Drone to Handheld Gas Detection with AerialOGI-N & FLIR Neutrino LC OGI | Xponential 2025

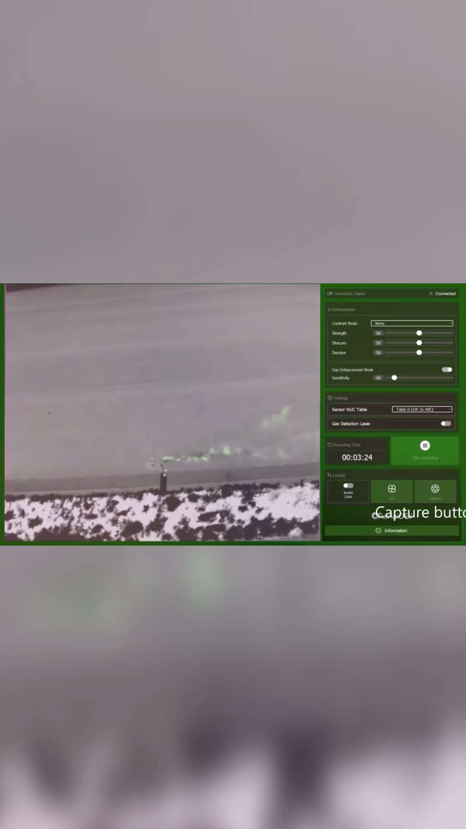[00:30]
We built everything from the ground up, our own software, our own hardware. We designed the enclosure, everything.